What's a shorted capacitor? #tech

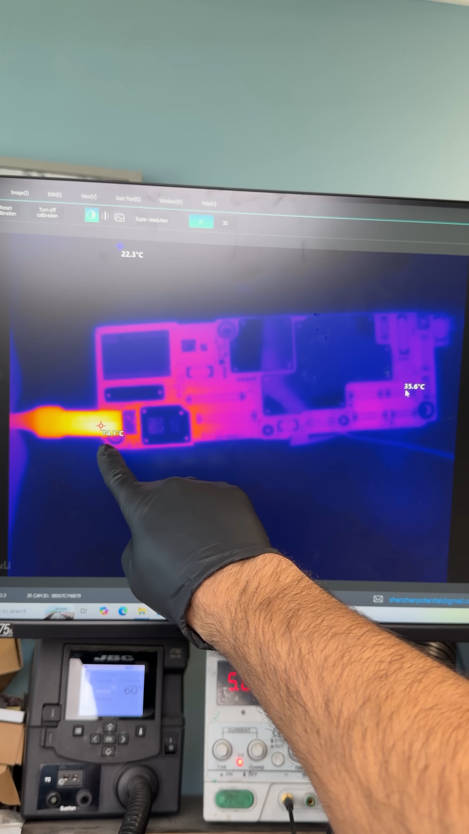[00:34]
Let's check it out under the thermal camera, and I don't see anything heating up on the top of the motherboard. These motherboards are built by two layers being sandwiched together, and our problem is inside these two layers.
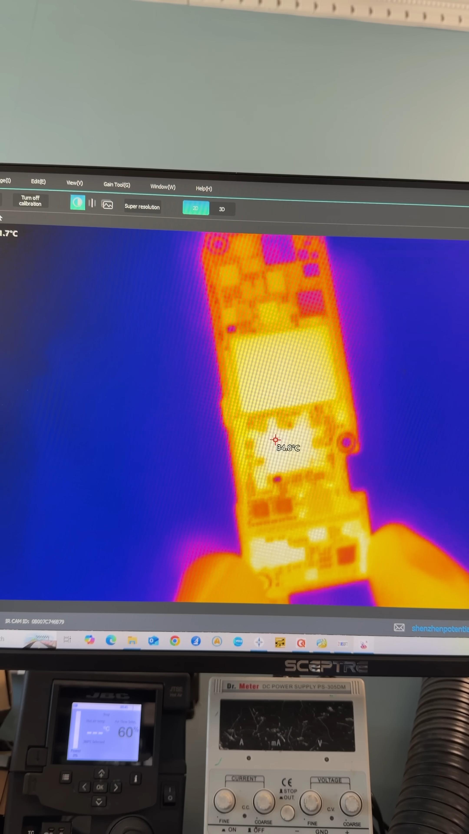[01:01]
When we plug the top layer into the DC power supply, we can see something heating up right over here.
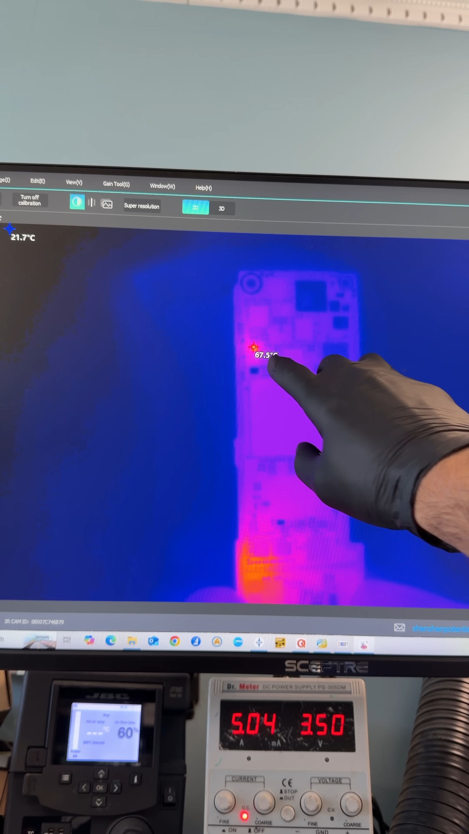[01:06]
That's going to be our problem.